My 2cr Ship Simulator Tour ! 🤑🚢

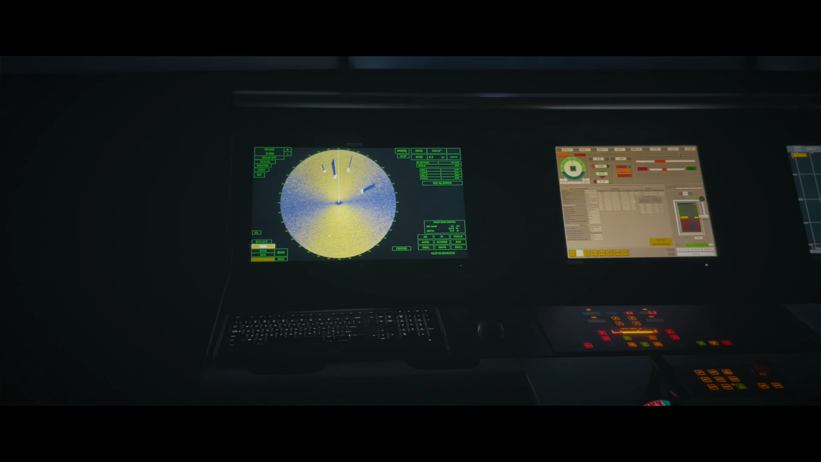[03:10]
It is really important to train officers to navigate at night,
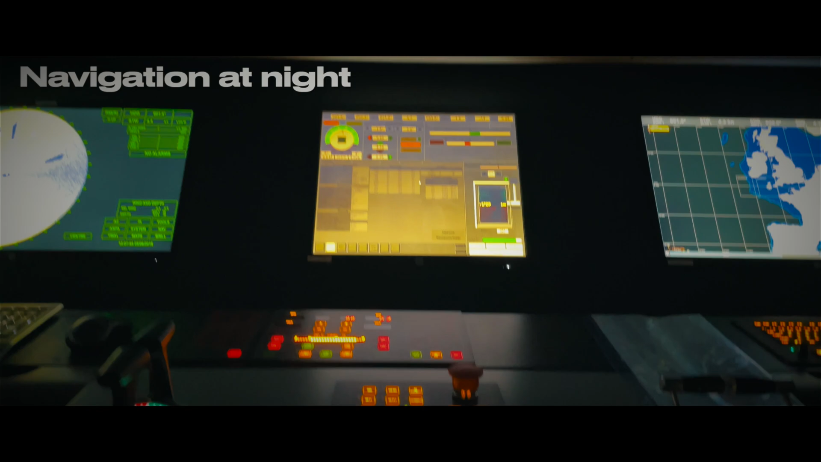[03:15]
and you can also see that all the instrument changes to night view as soon as the night occurs.